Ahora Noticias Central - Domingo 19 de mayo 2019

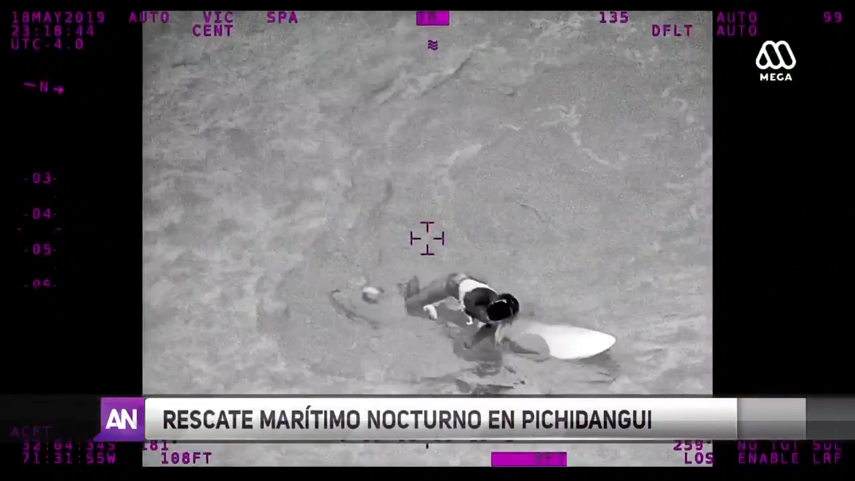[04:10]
Era Verónica Blanco, extraviada en la bahía de Pichidangui, avistada gracias al helicóptero con visión nocturna de la aviación naval.
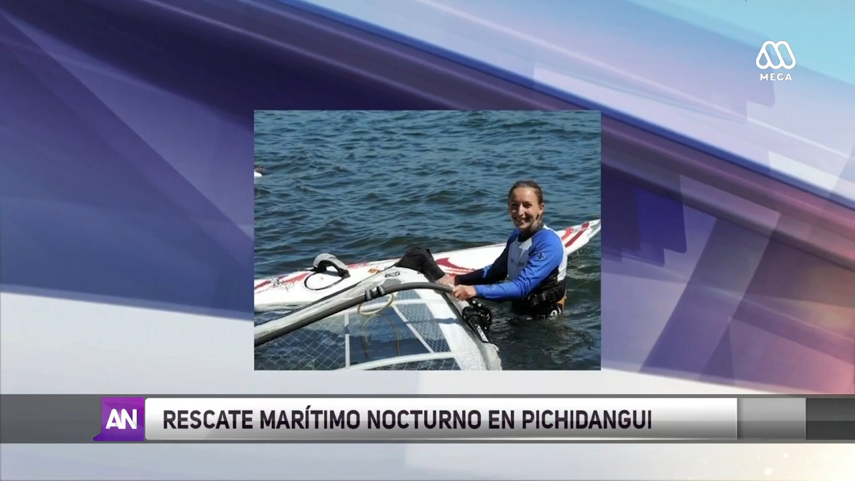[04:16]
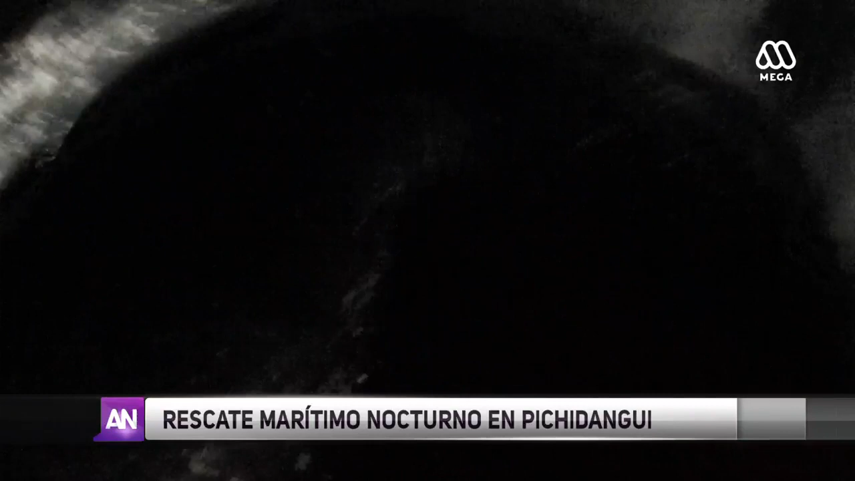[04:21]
Logramos encontrarla alrededor de 1,5 millas al norte y a media milla de costa sobre la tabla.
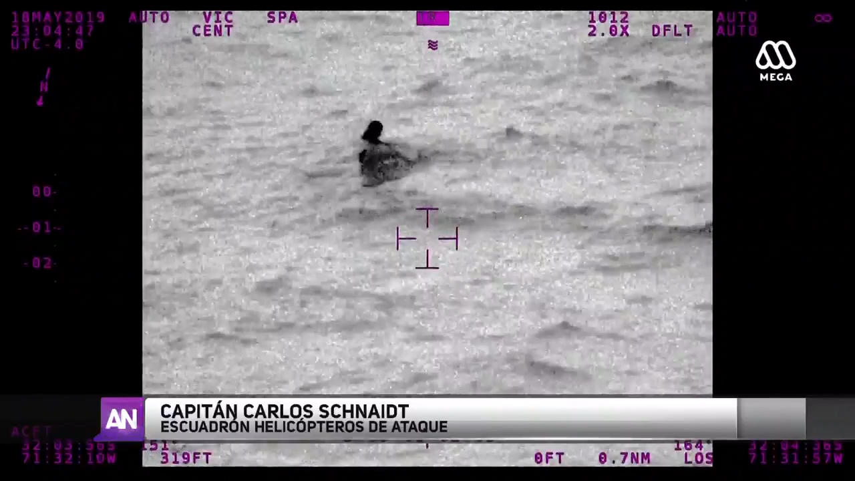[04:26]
Ella hacía señas obviamente haciendo presente su posición.